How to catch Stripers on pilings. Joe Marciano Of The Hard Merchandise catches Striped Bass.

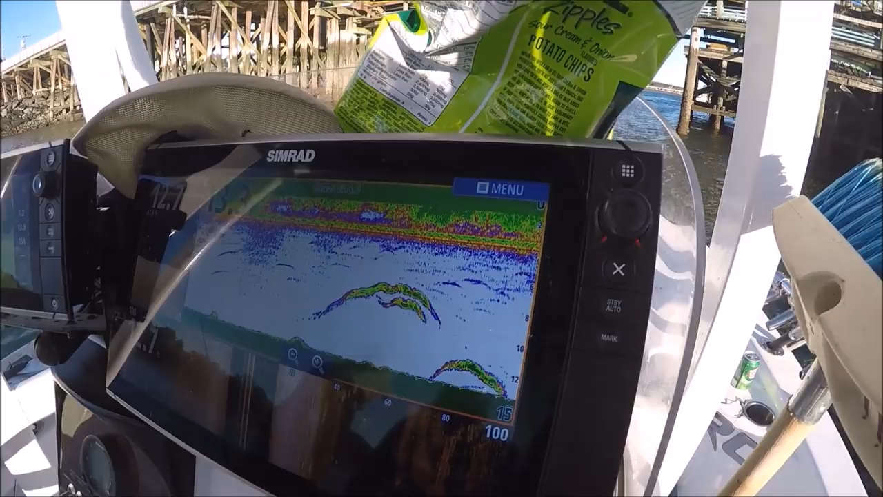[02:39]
This is what we saw when we came in here! Oh whoa!
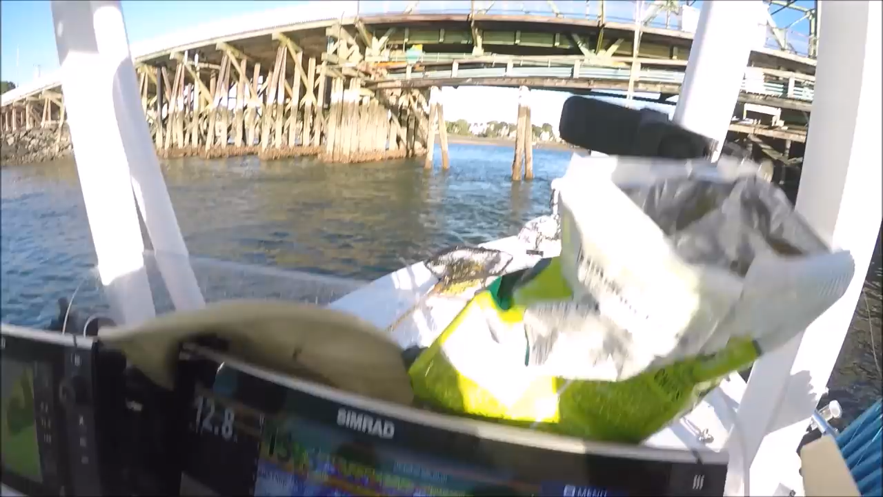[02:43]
So we pulled in and we just have the motor guide just keeping us totally still with the anchor! The anchor lock is just locked up in the same spot!
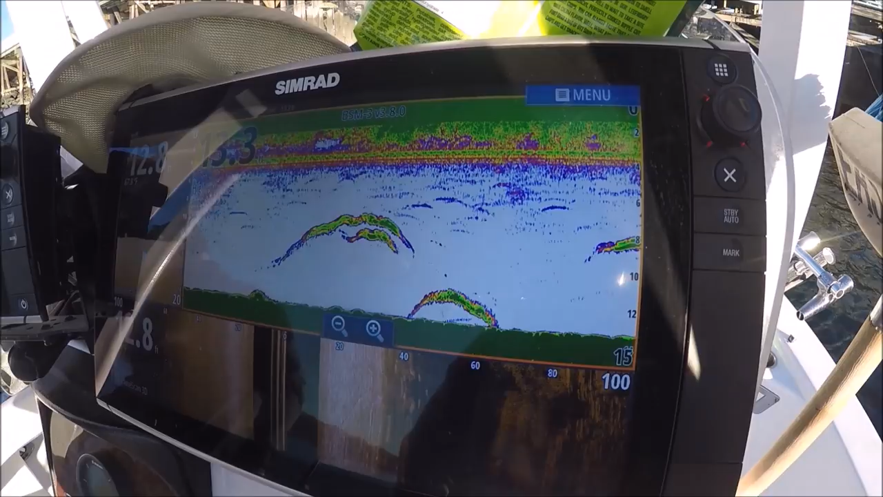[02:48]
And to mark these kind of fish in only 13 feet of water straight down under your cone!
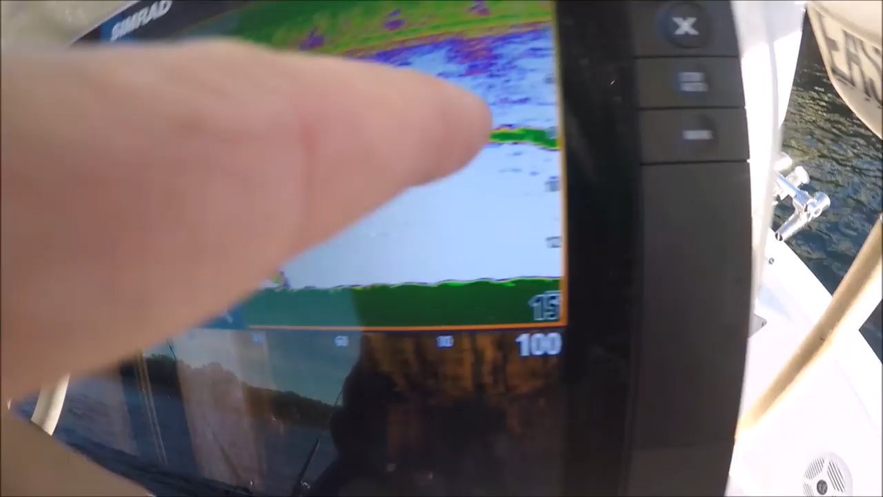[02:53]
Look at that! Look at that! Those are big bass man!
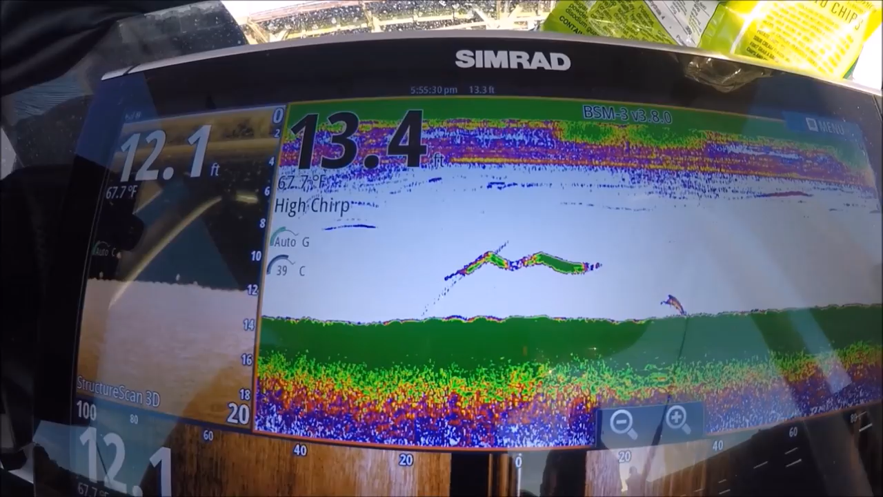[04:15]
On screen: water 67.7°F
a high trip transducer it's got a lot of green in it just like the green in the bottom so we know it's a good mark
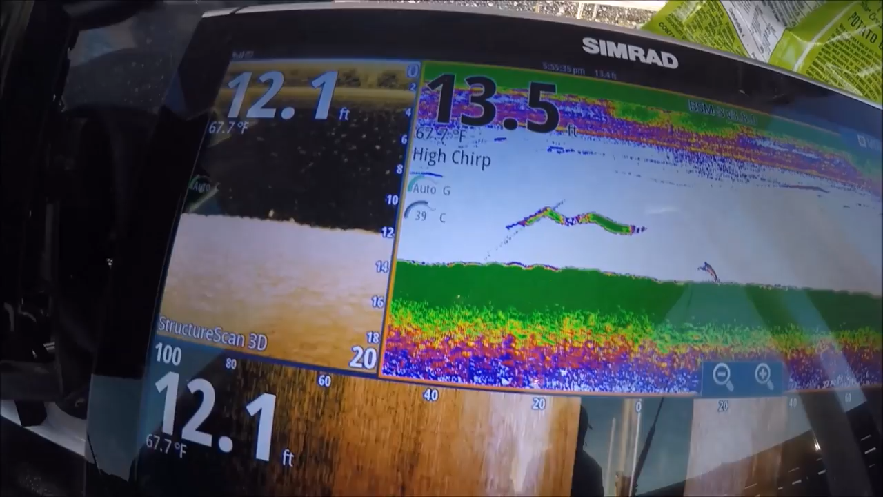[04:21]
On screen: water 67.7°F
and that's what it looks on down scan right there and some structure scan so that was the fish we just brought up
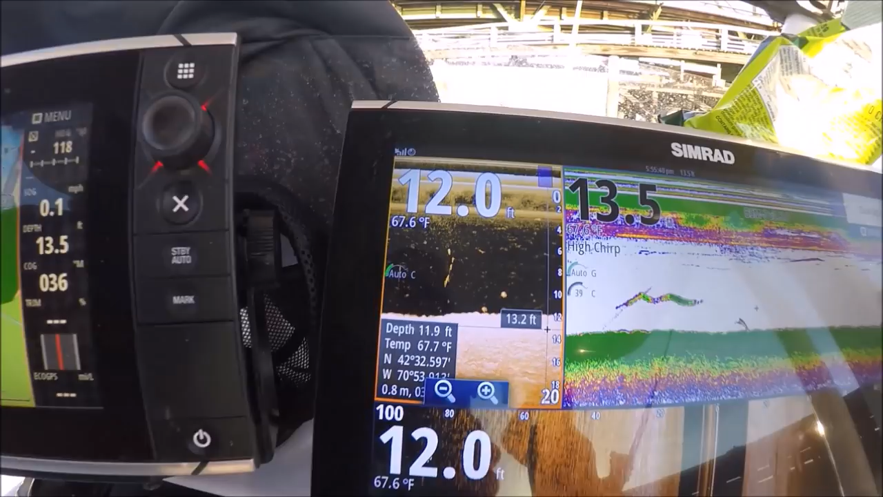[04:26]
that's the fish you just brought up right there right right nice you can see it clear as day yep you can see him kicking right there for four dashes there
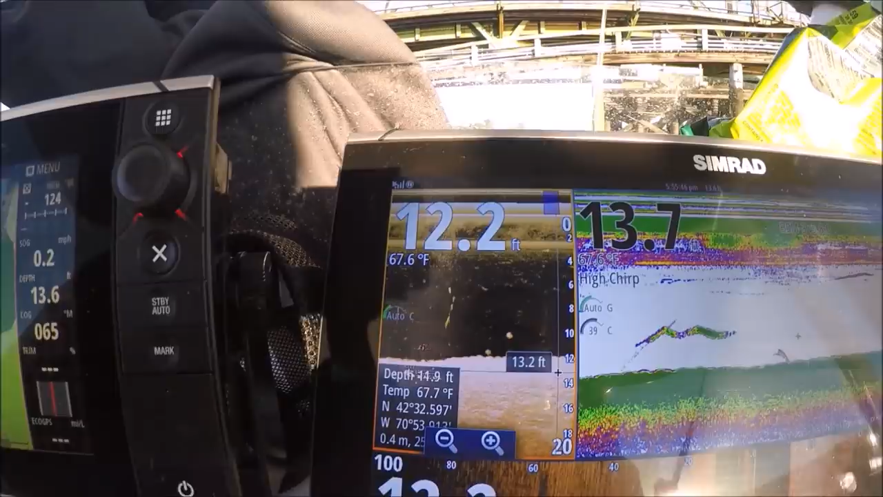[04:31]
that's how you learn your machine you know beautiful
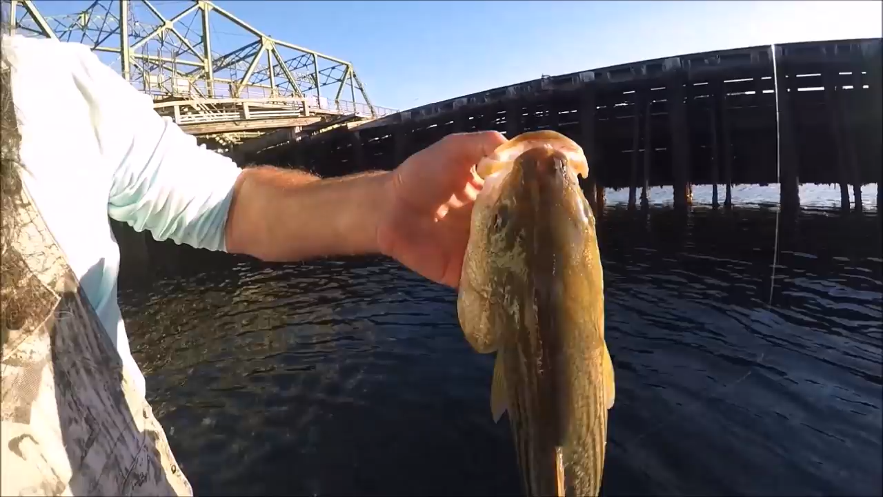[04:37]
it's so clean i'm green here man
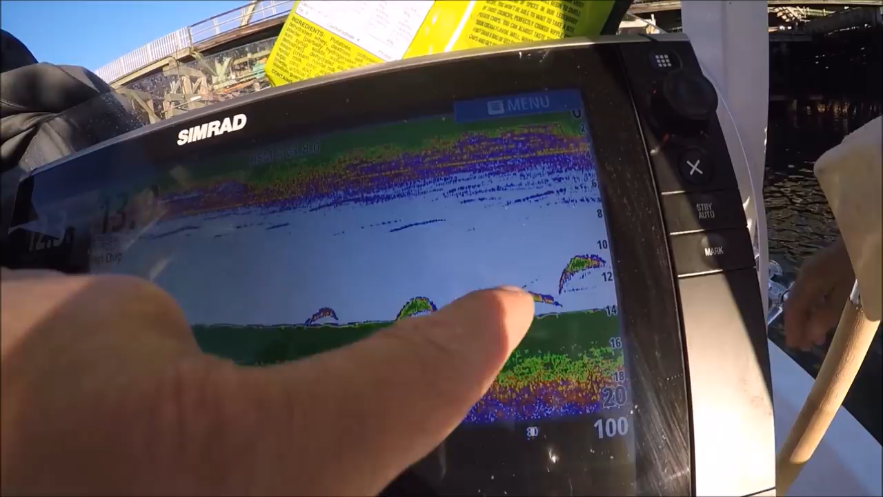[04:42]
says fish right here more of them down there right when i started shaking that chunk thing you did and too i've never had i've never had a better fishing day than the ones like with that high tide in the morning